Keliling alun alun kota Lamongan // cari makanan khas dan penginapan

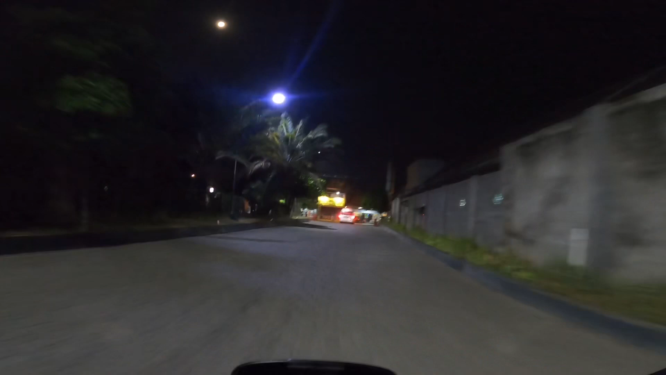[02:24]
Kita cari makan ke alun-alun ya.
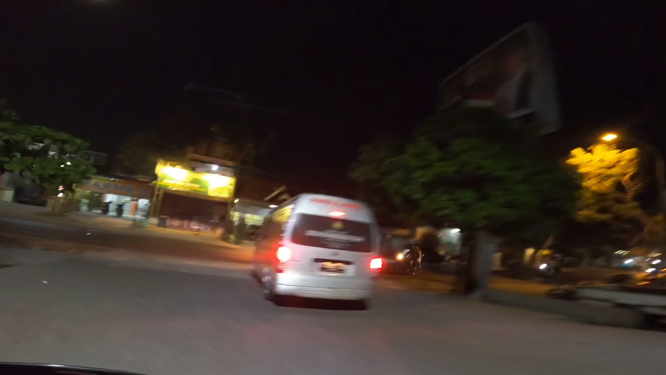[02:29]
Jadi kalau ke alun-alun dari Masjid Namira itu beloknya ke kiri. Oh.
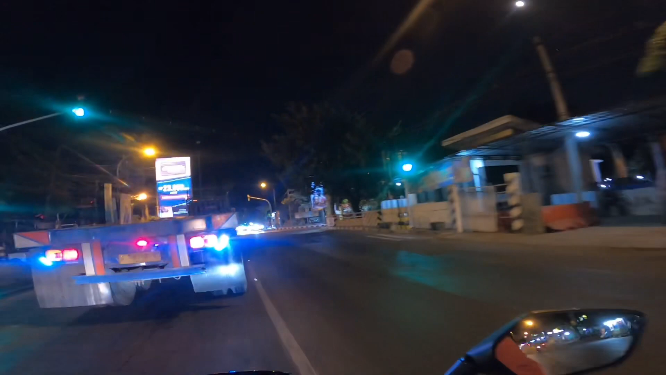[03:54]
Kalau angkutan ya lurus juga ini angkutan.
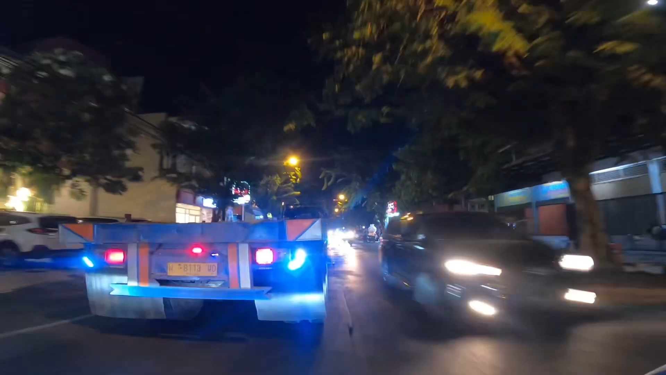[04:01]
Ya begini ini kalau kita ngikutin truk sebesar ini. Ini ke arah alun-alun ini mat. Masa boleh angkutan sebesar ini? Ini udah kawasan alun-alun mat.
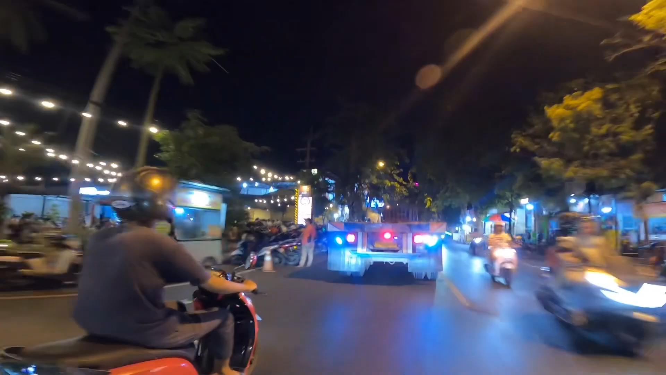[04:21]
Kawasan kota ini ya.
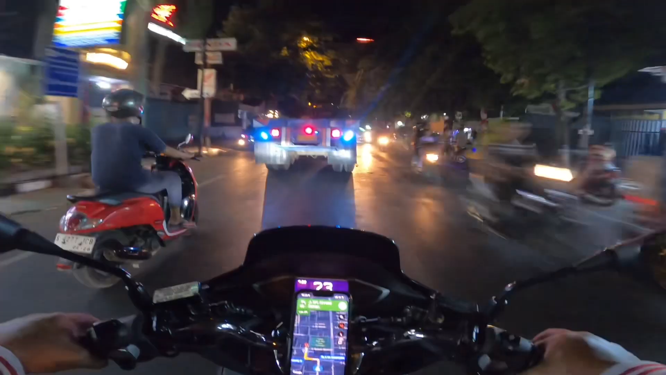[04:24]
Kita diarahkan ke kiri karena tujuan kita mau makan dulu. Tujuan saya mau makan dulu. Ini truknya belok ke kanan. Ini bentar lagi kita nyampe mat.
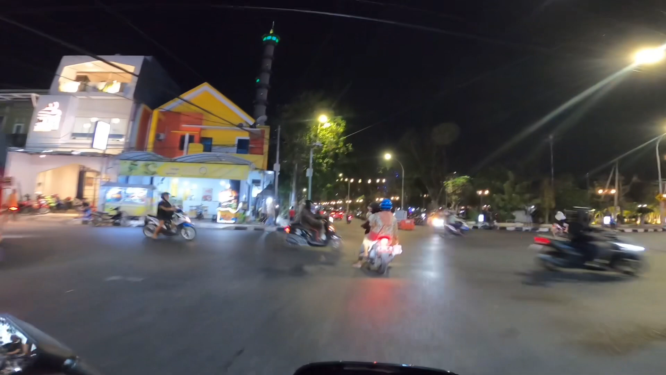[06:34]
Ini alun-alunnya, muter-muter bentar di alun-alun sini.
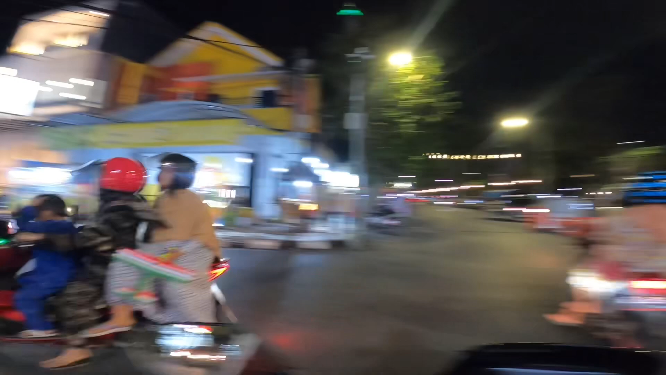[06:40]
Ini alun-alun Lamongan.
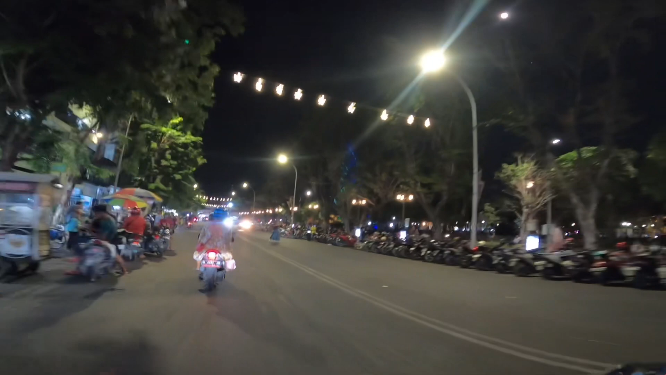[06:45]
Ini masjid agungnya, Masjid Agung Lamongan.
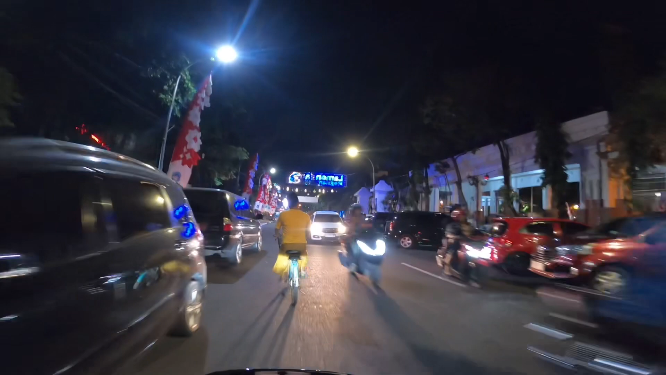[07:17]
Oh, ini satu arah apa dua arah ini?
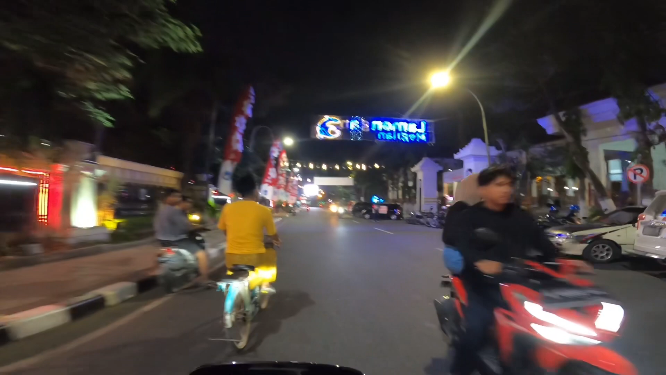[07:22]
Satu arah apa dua arah nih mat?
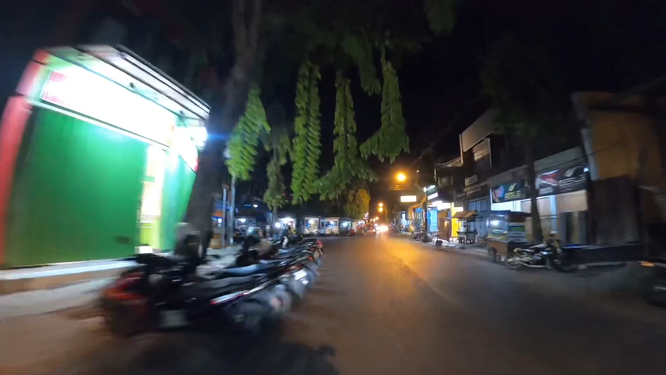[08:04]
Ini kawasan kulineran ini. Kawasan kulineran. Ini satu arah ini sepertinya mat.
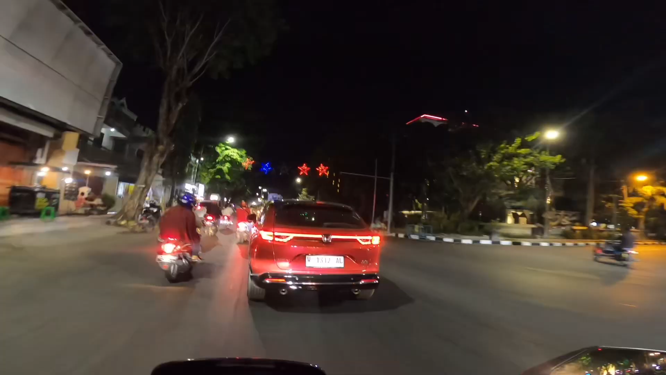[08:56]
Kanan di sini, lalu kiri. Nah, di sini kanan dulu.